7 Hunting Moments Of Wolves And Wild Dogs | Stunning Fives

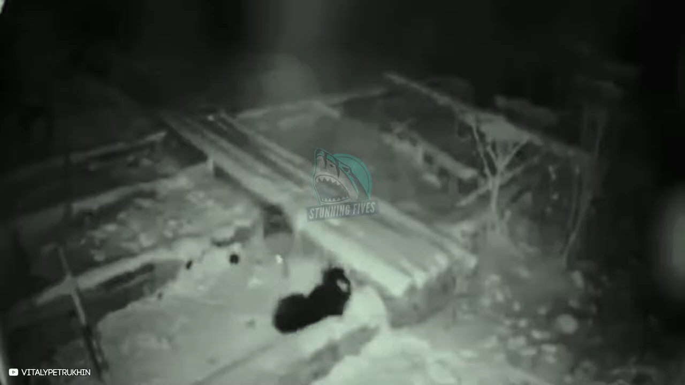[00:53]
It's hard for the dog to maneuver this way, as the wolf keep pulling on it. The wolf stops biting the dog.